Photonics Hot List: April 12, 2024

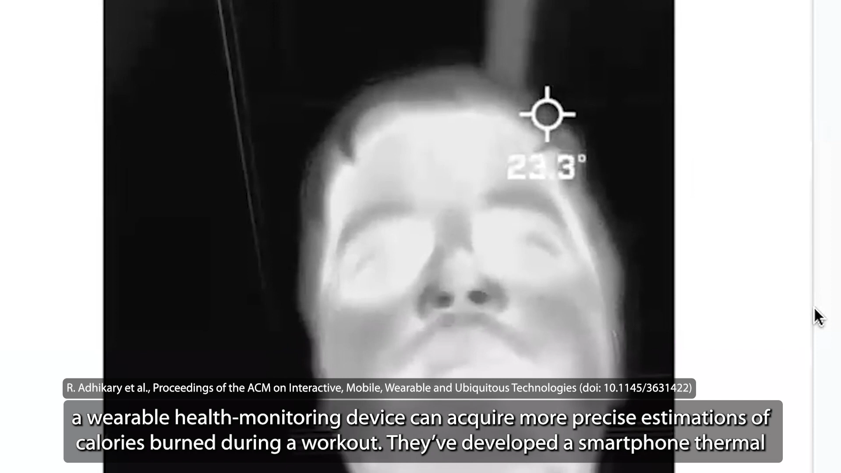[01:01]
They've developed a smartphone thermal camera-based system, Joule's Eye, that can estimate calorie burn with high accuracy by monitoring a person's respiration rate and body temperature,
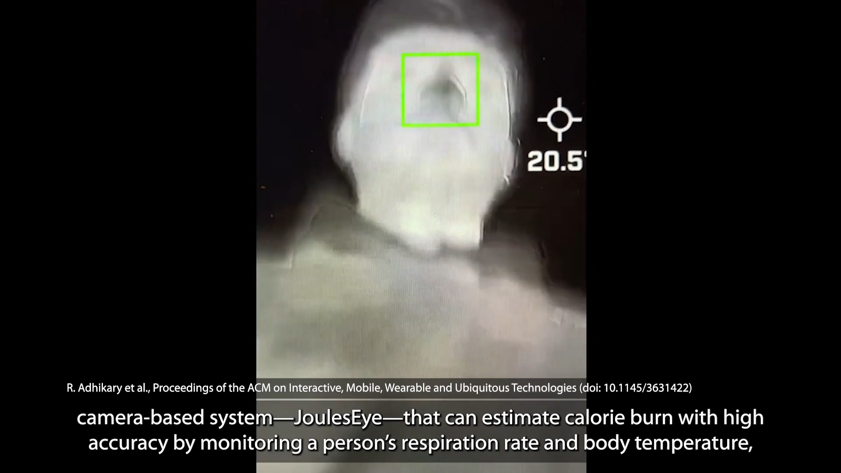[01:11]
in addition to their heart rate.